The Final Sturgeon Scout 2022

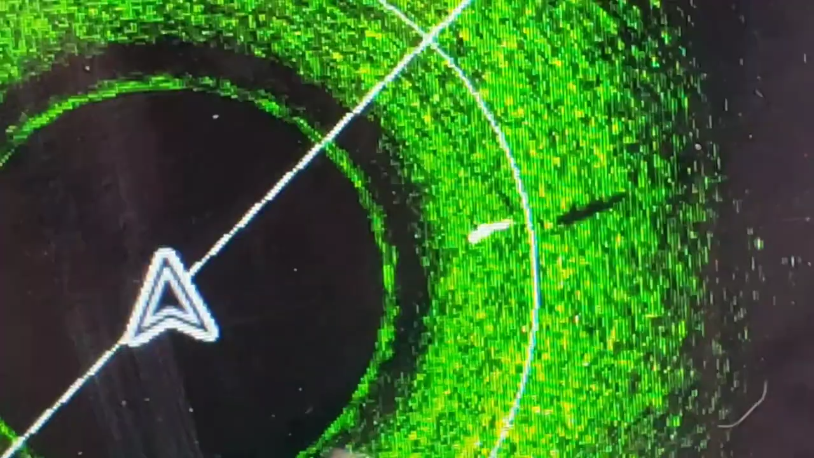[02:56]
And there's another fish up top there, but this one is a bigger one.
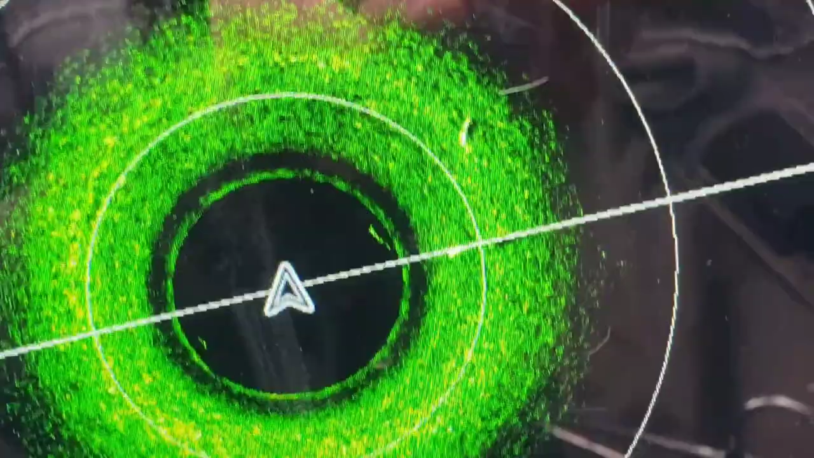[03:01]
Oh, where'd he head? He's right underneath us now. Now he's right in the middle of the cone.